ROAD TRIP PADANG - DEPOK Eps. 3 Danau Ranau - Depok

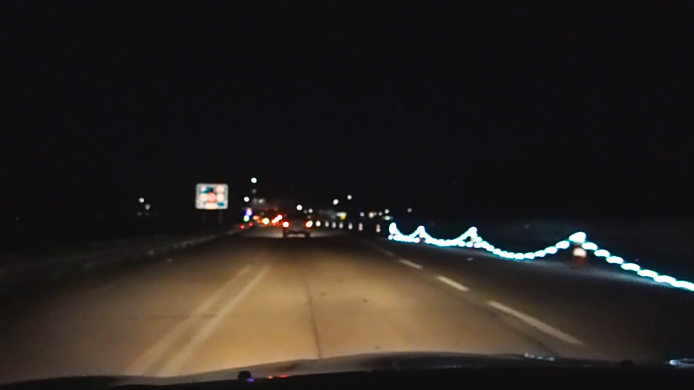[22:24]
Suruh masuk rest area lagi kita kan? Ya. Kok gitu sih sekarang? Ya, biar memperlambat. Nih, kita dialihkan dulu ke rest area. Wajib, rest area berapa nih? Wajib istirahat kan? 87B tadi ya, 88B. Ya, biar kita punya jarak dengan mobil-mobil yang di depan.
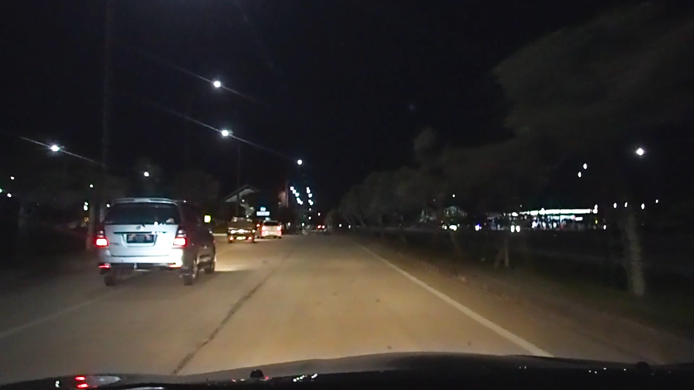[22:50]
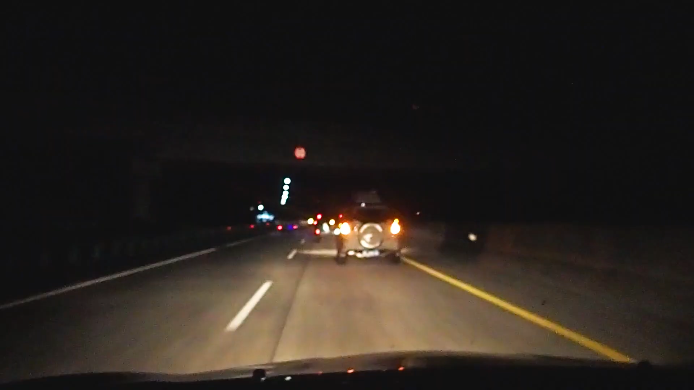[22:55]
Ada kemarin tuh, mungkin gak hilang kali. Ini kita dialihkan lagi ke rest area 50. Ini rest area ketiga kita dialihkan. Sejak keluar dari sejak masuk dari tol Terbanggi Besar.
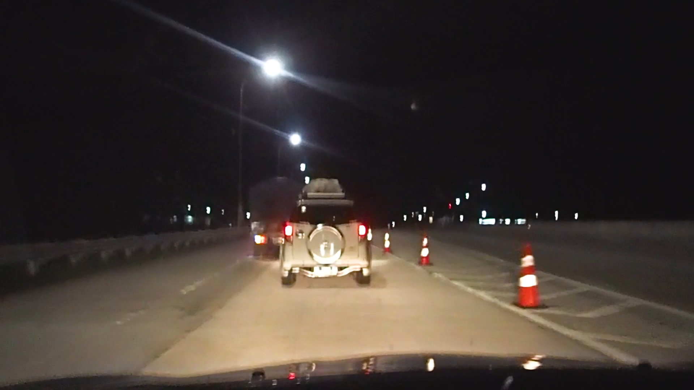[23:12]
Ya enggak tahu, tanya kok, tanya saya.
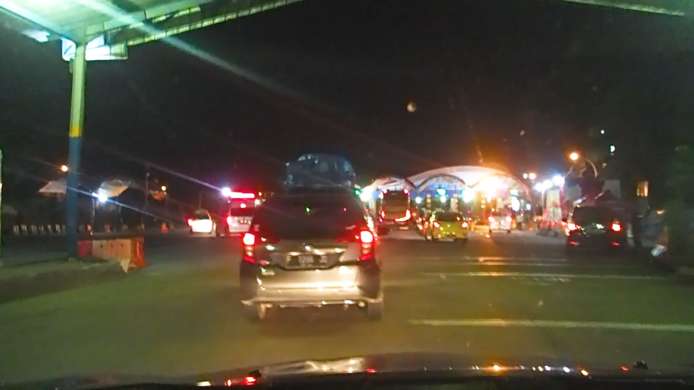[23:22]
Kata tahu bisnis. Kita sampai di pelabuhan pukul 9. Karena ini puncak arus balik, antrian di pelabuhan eksekutif Bakauheni sudah padat.
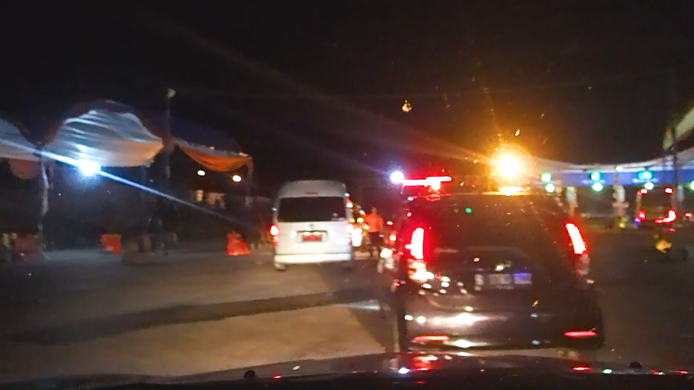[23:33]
Walaupun jadwal di tiket kapal kita pukul 1 malam nanti, tapi kalau bisa lebih cepat masuk pelabuhan akan lebih bagus.
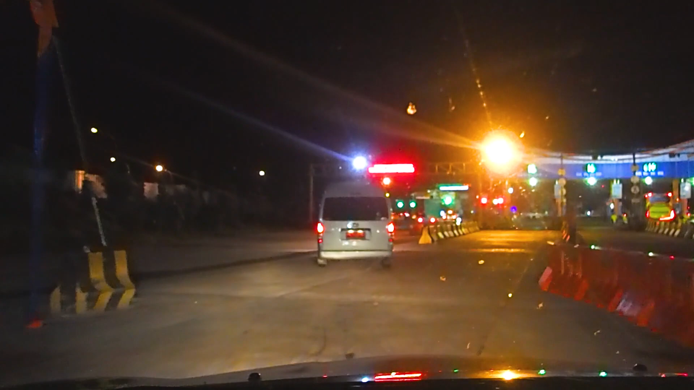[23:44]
Dan pengalaman kita, biasanya kita bisa naik kapal lebih cepat dari jadwal yang tertera di tiket. Oh, buka, B, masuk, mana? Masuk, itu.
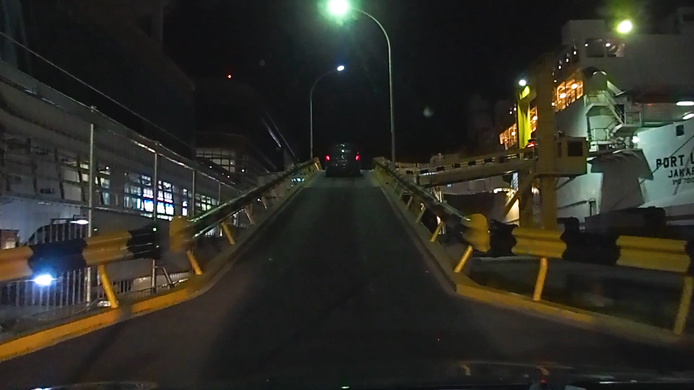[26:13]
Kita baru bisa masuk kapal pukul 10:30 malam dan kita sampai di Pelabuhan Merak sekitar pukul 1 dini hari.
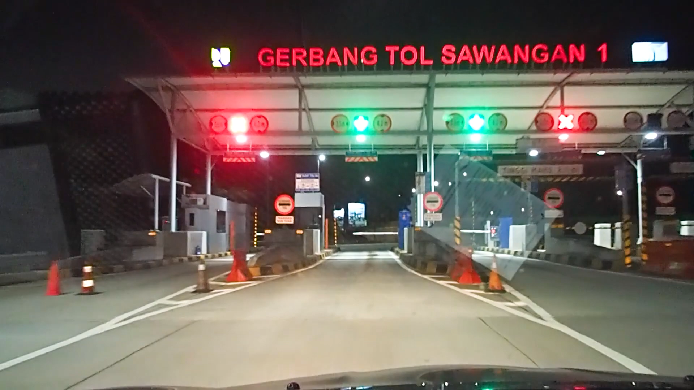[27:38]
Alhamdulillah kita bersyukur bisa sampai kembali di Depok dengan sehat dan selamat. Semoga kita diberi rezeki dan kesehatan untuk petualangan berikutnya.